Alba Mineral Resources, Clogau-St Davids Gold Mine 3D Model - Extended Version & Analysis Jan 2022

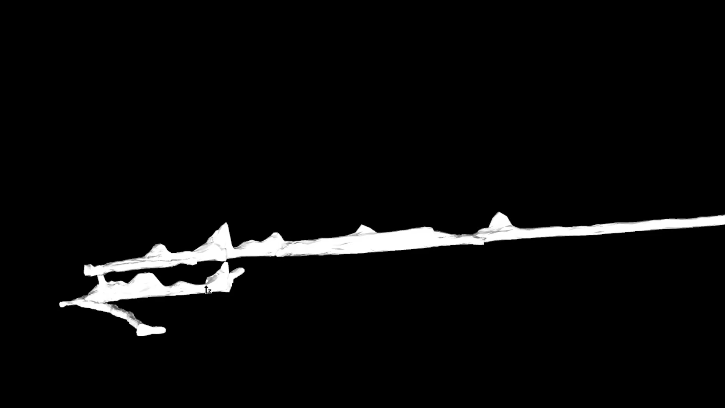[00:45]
You'll see them in here in white, starting with the Electraith Addit and the Drainage Addit here,
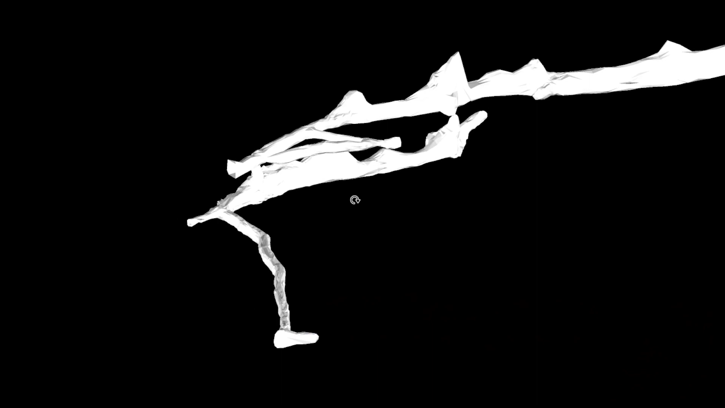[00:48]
one of the key areas of focus for us. Going all the way along the Electraith Addit with the grandfather's split, where the load splits into two, and there's two branches that have been mined here.
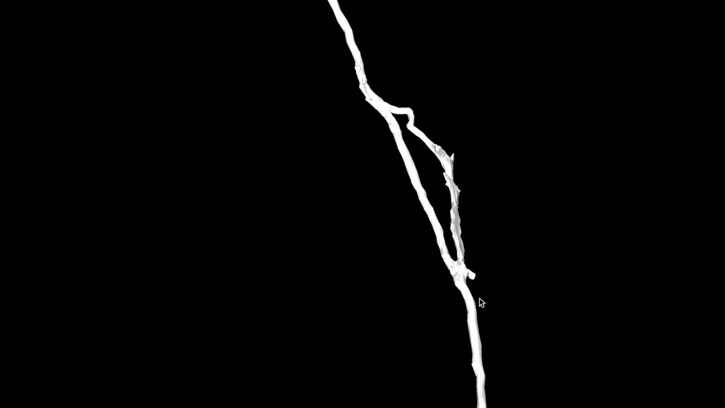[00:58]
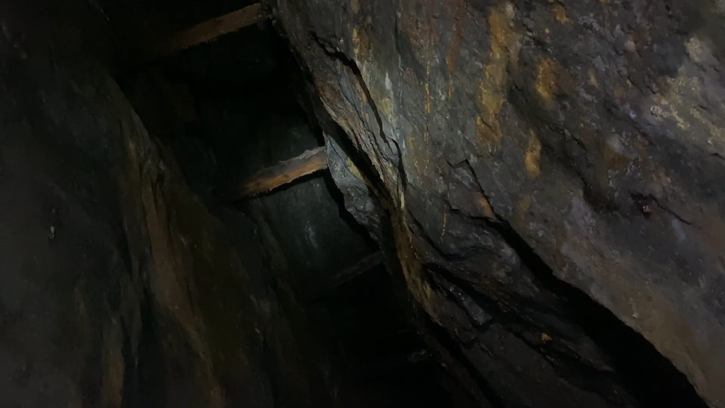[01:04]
Further along we see the 710 stopes at the end of the Electraith Addit, and then we actually see a cross cut across the Jack Williams load,
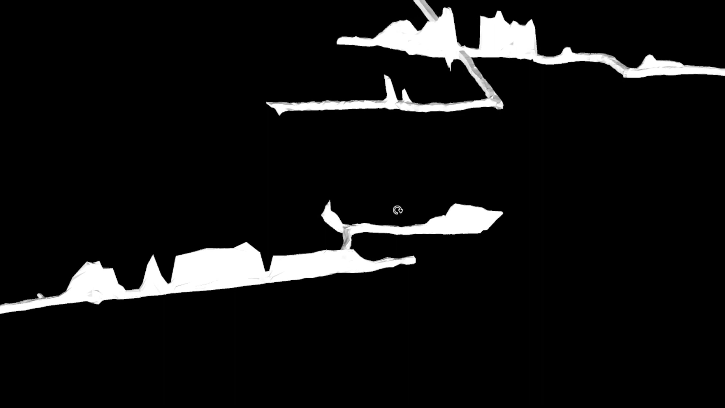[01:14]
where shaft 1 exists down here, and also the service ladder way starts from down here.
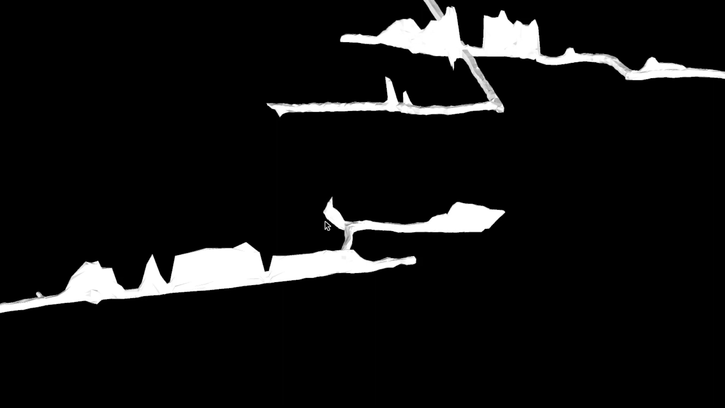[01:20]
We also have a slightly older laser scan that Alba undertook before this recent phase, which scans the accessible workings on the Tinney Cornell level.
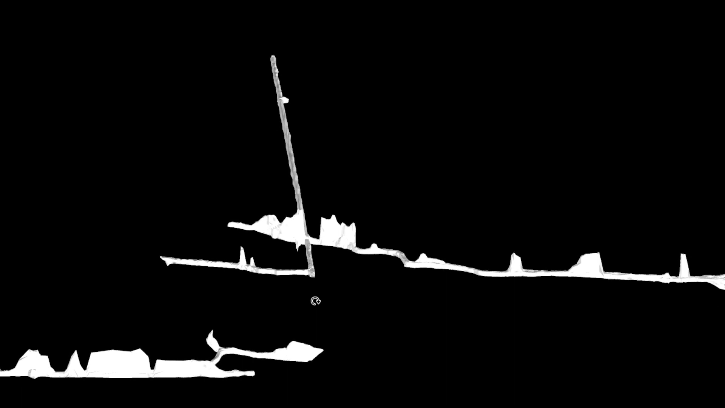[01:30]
So up here we have the the Jack Williams stopes, the Tinney Cornell Addit entrance up here, and we have the Cornell South exploration drive,
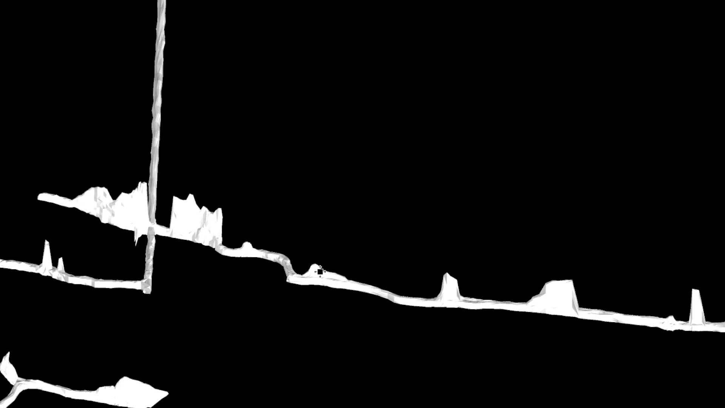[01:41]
all the way along towards the main load workings.
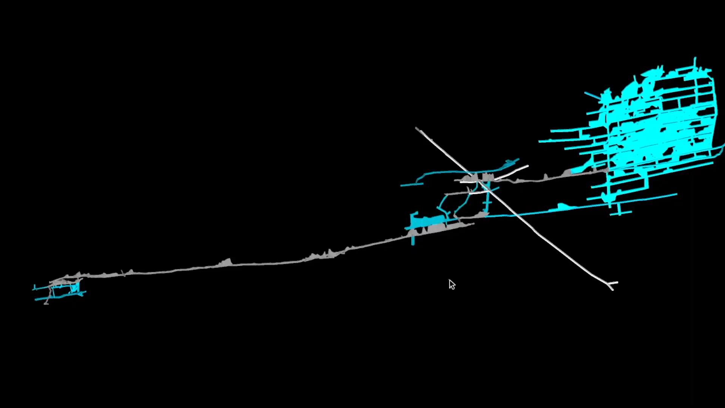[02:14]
So if I just knock those on for you now, you can see immediately, and that's helped us to build the first, you know, 3D, the first semi-accurate 3D model
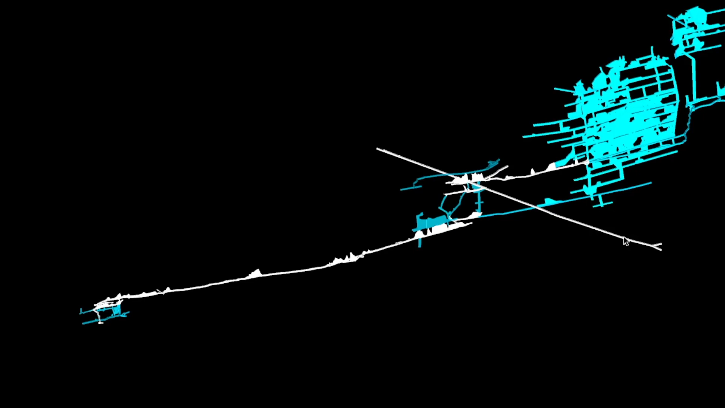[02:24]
of the clog eye workings, which is really exciting.
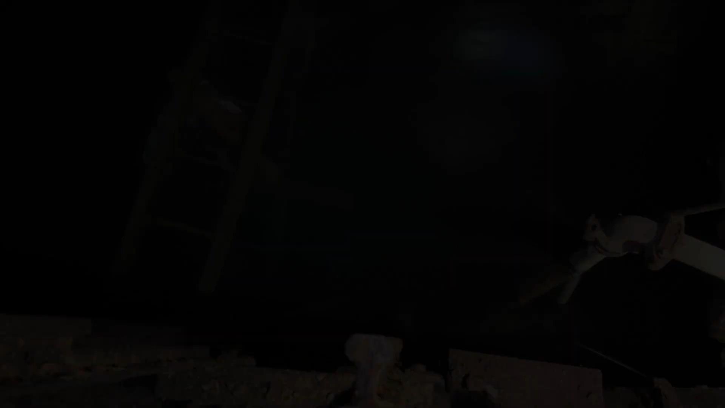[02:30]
So starting down in the flooded section at Lectray, we have, you know,
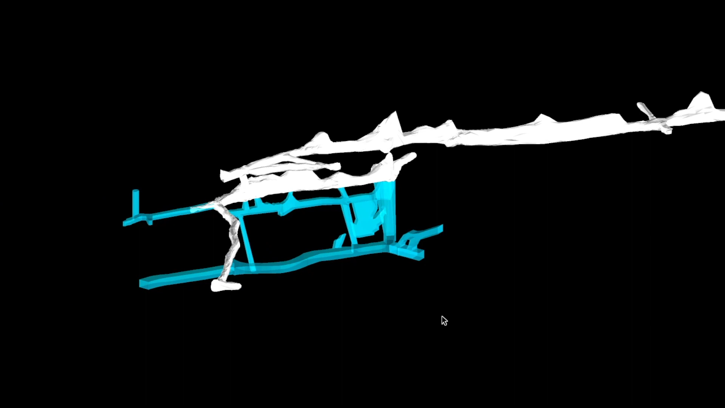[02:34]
developed a model here of what we can expect to see when we get down there
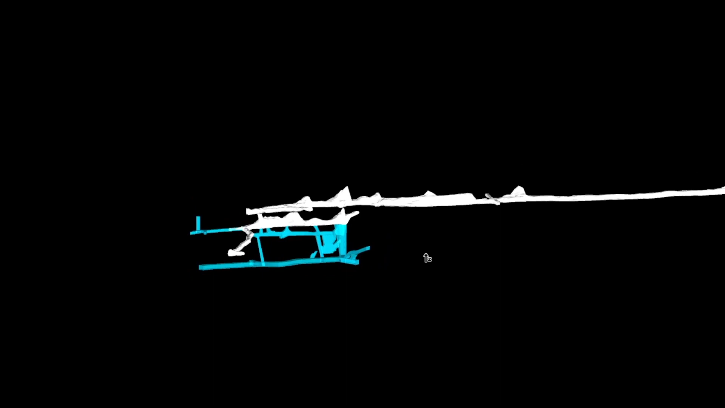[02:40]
after dewatering. Further along, we can see the upper stopes in the 710 area, which we've modelled in, as well as an exploratory shaft down here.
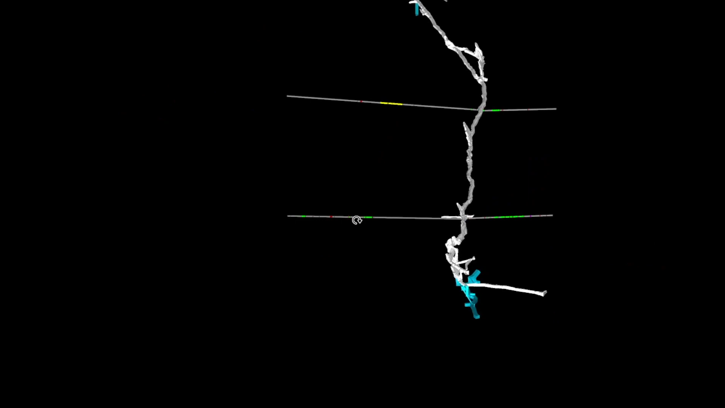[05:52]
And we believe that that structure continued a long strike and linked up with the Jack Williams load. So immediately following on from that, we started with surface drilling. So again, you might remember
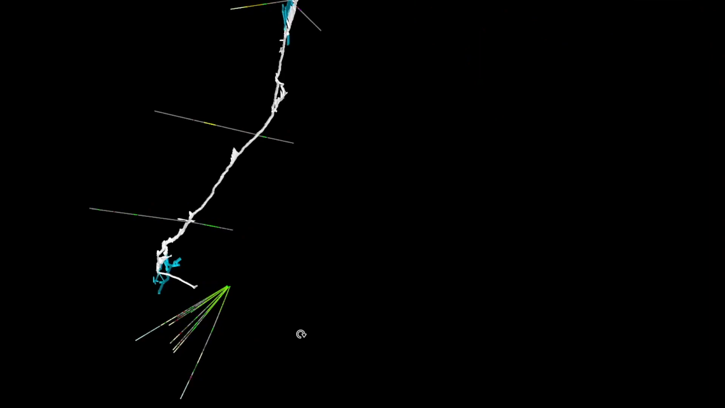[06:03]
throughout the start of 2021,
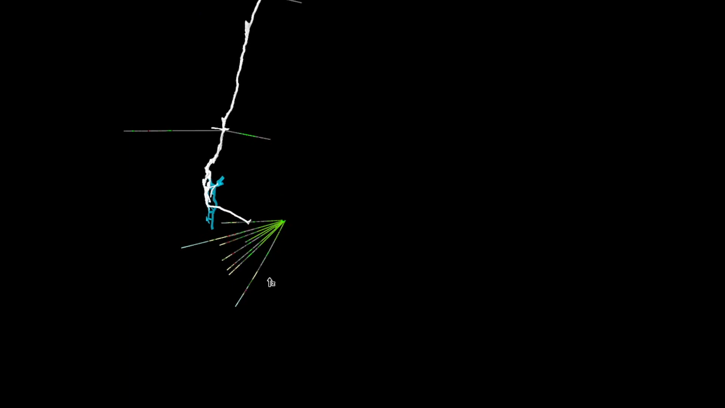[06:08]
we were drilling a series of 10 holes from near the Lekthrath yard out underneath the Lekthrath page chute.
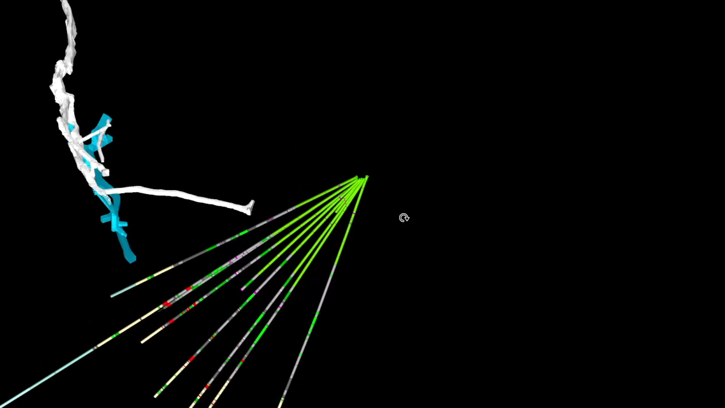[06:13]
And we intercepted that both a long strike and that depth of existing workings.
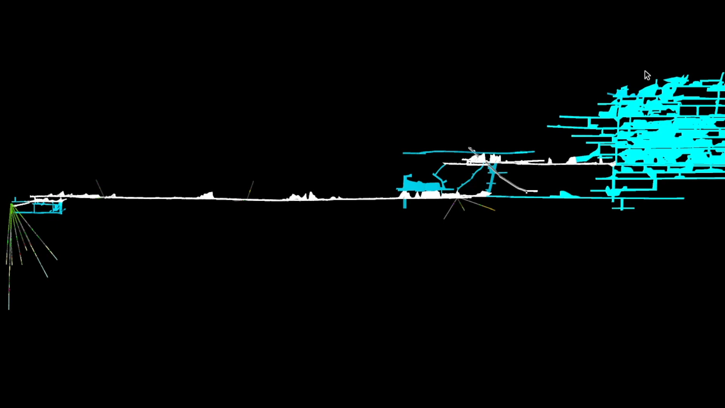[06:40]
this area is a lot more worked out than this small section here. So there still remains a lot to be done in terms of mining in that area.
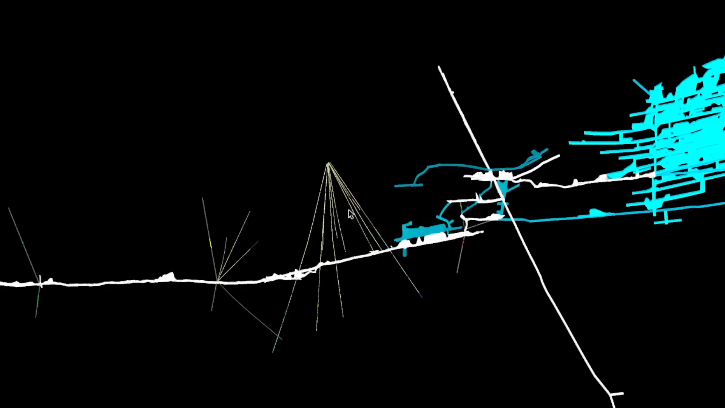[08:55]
to where the target load was worked. So one of the great things about the phase two surface program was we pushed the holes out underneath the Lechfraith adit.